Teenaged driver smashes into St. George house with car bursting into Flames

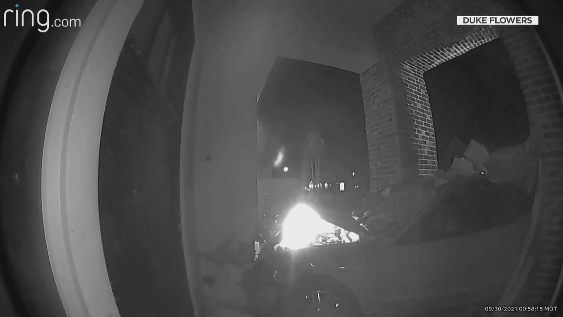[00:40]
and the driver yelling for help. It's exactly what the father of the family who lives here saw after running downstairs just after the impact.